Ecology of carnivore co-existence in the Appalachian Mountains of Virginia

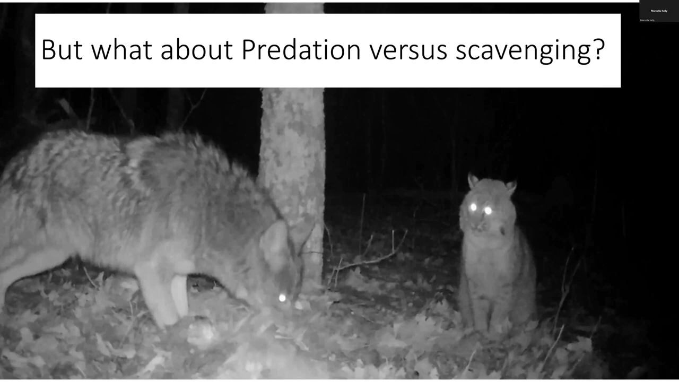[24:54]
so the one thing that we weren't able to analyze with our diet analysis is what about predation on deer versus scavenging on deer? And I love this picture from our scavenging study because what's happening here is we, we put a deer carcass out on the landscape and it's tied to that tree and we've got a coyote. First, the bobcat was feeding on it. Then we have a coyote that comes in and then the bobcat just sits down and watches this thing forage for like half an hour. It sits for a while. Then it lies down for a while. Then the coyote takes off and then the bobcat goes back to eating.